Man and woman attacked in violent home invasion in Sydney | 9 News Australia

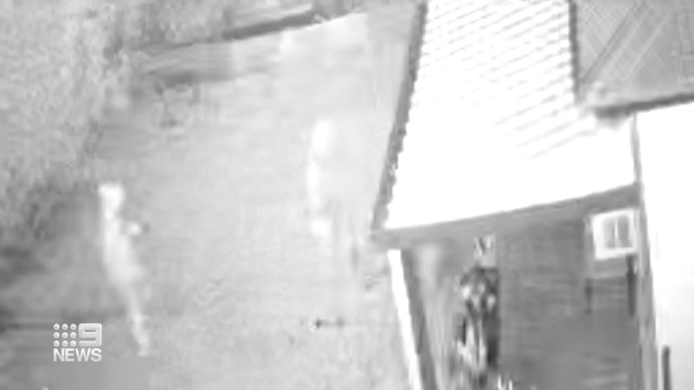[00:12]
With those inside fast asleep, a group of men zero in on this Unora home just before 3am.
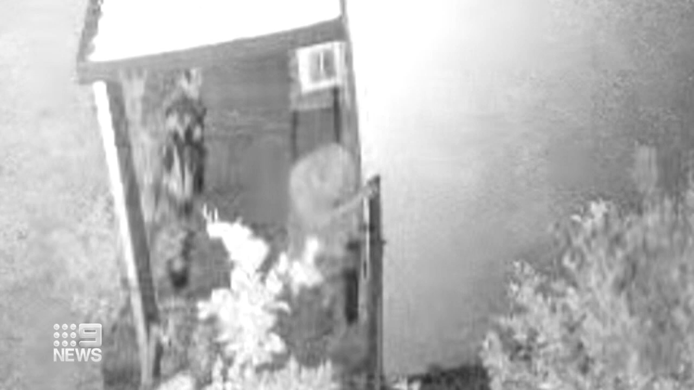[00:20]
A locked side gate stumping them for a moment
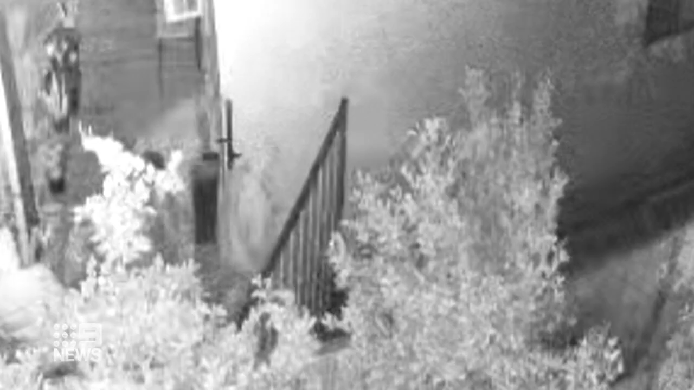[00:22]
before they creep inside and unleash this attack.
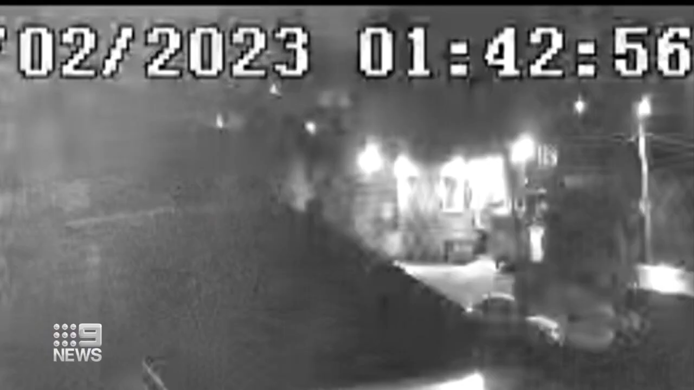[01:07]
This white sedan, the suspected getaway car for the group, police are now tracking down.